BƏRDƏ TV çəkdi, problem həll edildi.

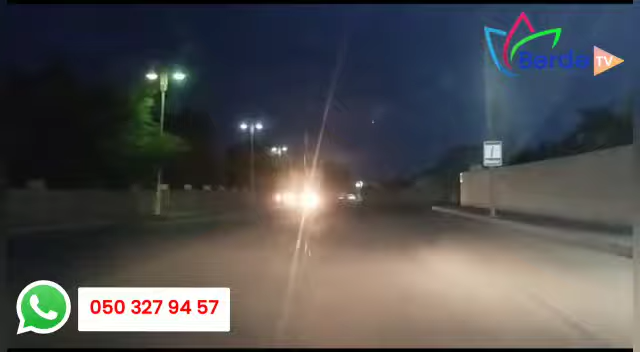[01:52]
İndi gördüyünüz kimi artıq Şəhid Pərvin Əlizadə Aqın olan Hüsənin gecə işıqlanması bərdə edilib. İndi işıq dirəklərində işıqlar yanır.